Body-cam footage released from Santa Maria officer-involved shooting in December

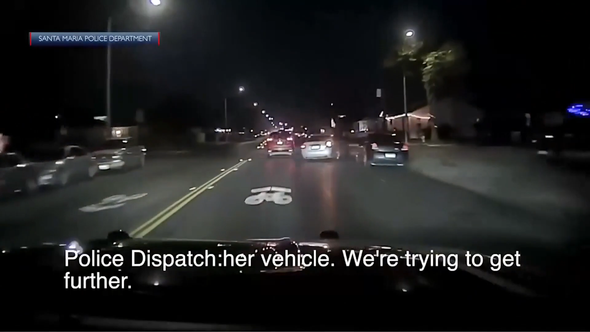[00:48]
We're trying to get further. Police then start chasing the driver of the stolen car near Cook and College.
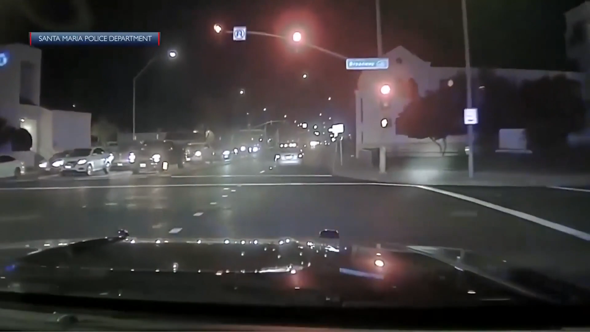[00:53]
The car strikes two other cars damaging the front left tire, but the driver continues.
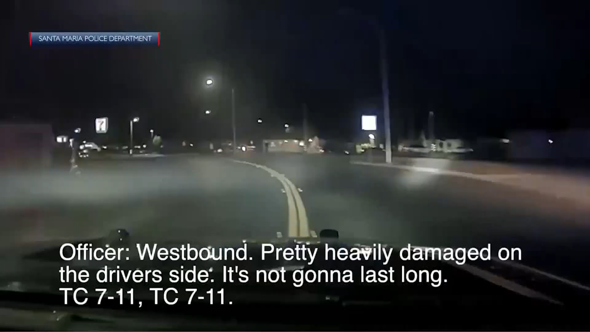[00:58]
It's pretty heavily damaged on the driver's side. It's not going to last long. TC 711, TC 711.